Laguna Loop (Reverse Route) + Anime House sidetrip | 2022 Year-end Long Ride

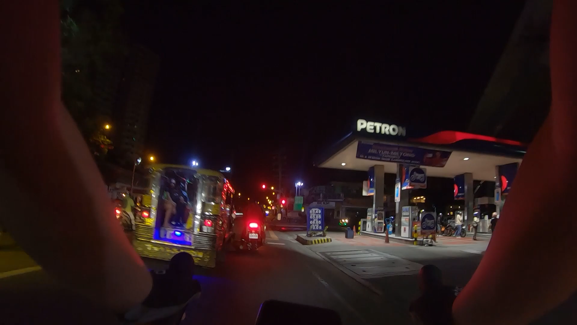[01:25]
So simula dito sa Petrol Alabang,
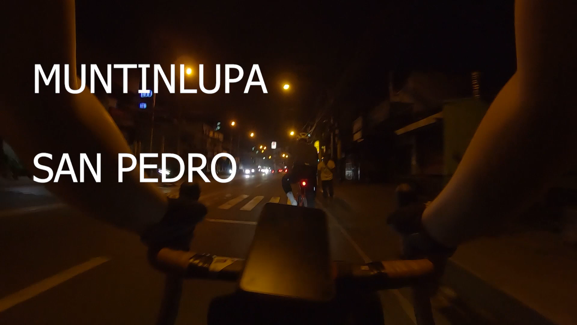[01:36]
May mga nakakasabay din kami siklista kahit madilim pa.
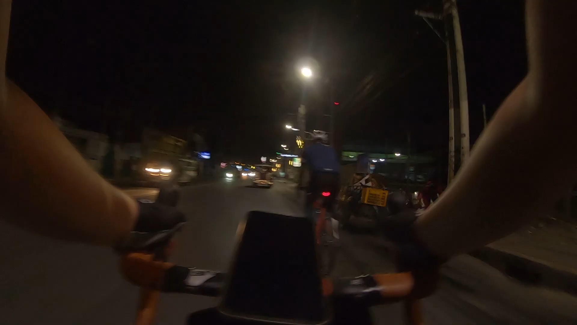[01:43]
Buti at hindi naman nagkulang sa mga poste at pailaw habang binabagtas namin itong National Highway. Maayos naman ang kalsada dito kaya nakapag-maintain kami ng 28 to 30 kilometers per hour na pacing.